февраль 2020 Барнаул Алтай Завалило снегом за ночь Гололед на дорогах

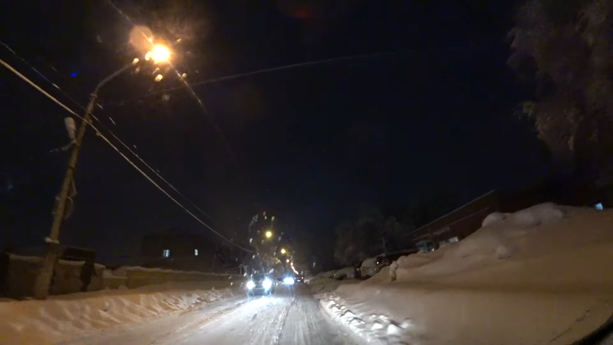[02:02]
навалило размечтались мы о весне февраль месяц только еще до апреля месяца зима будет еще будут лютые холода но посмотрите какая красота вообще деревья все снежном
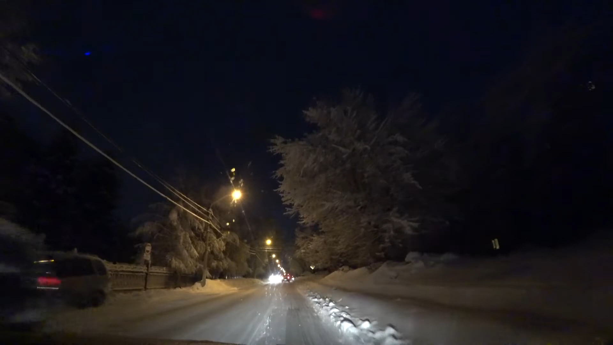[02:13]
и не классно сказки как новогодняя ночь получается только конечно вчера все таяло сегодня вот таким образом все стало снега как видите меньше не стало хотя и подтаяло а вот такое качество дорог у нас особенно после того как прошел снежочек а вчера все растаяло и